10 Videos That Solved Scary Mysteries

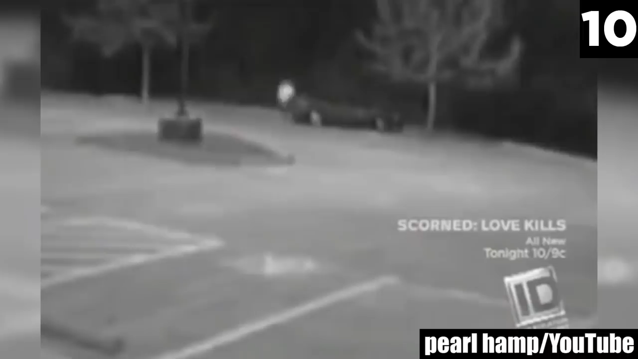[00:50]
taking her to her car and setting it on fire. Police were able to use the video to identify Ernesto Reyes as the culprit and he received a life sentence.
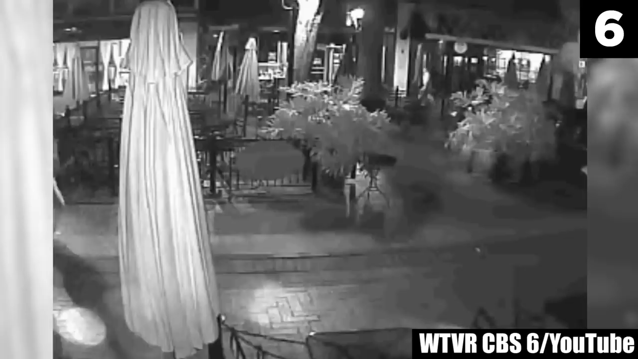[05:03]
The CCTV video of Hannah Graham was taken on the night of her disappearance. You can see her walking in the background from right to left with a man tagging along behind her. Here is a closer look at Jessie Matthews, the man responsible for taking her life. Police used this video and other similar footage to determine that Jessie approached Hannah and had a conversation. Police dogs detected Hannah's scent on the door of Jessie's car and around a dumpster near Jessie's house. They got a search warrant and found her belongings inside.